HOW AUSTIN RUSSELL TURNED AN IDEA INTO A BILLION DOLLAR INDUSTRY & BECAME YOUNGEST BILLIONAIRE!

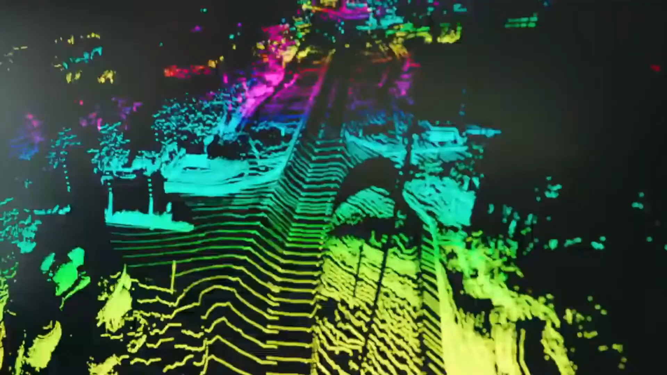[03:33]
Since LiDAR sensors are very expensive,
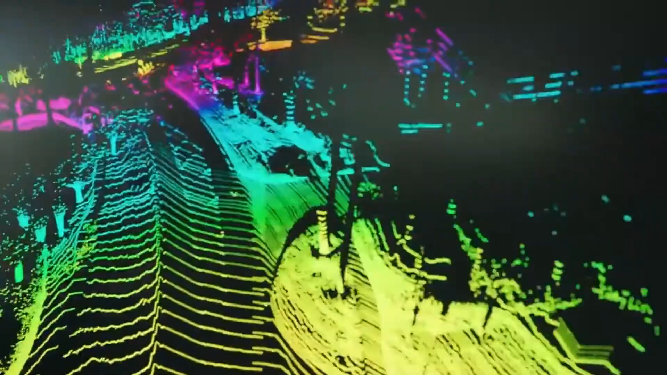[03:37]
cars with such LiDAR sensors to prevent accidents while self-driving would also be very expensive. Well, whatever the case may be, Austin Russell isn't going to pay much attention to it,
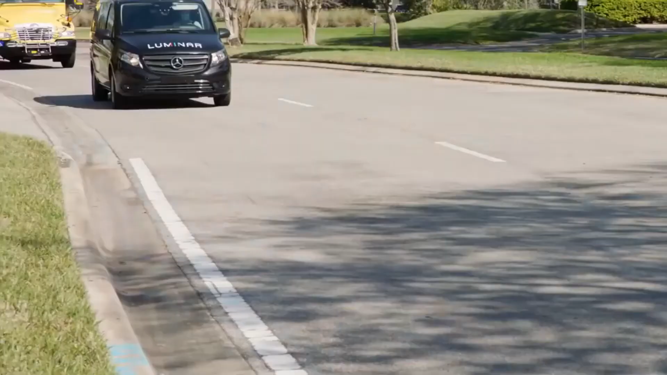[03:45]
as he already has some other efficient driving technologies up his sleeve that will shut the mouth of many other critics.
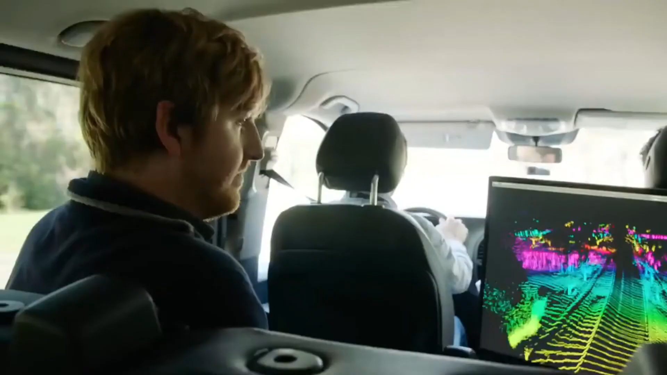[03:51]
With the simple idea of using light sensors to prevent accidents from creating a huge startup turned company,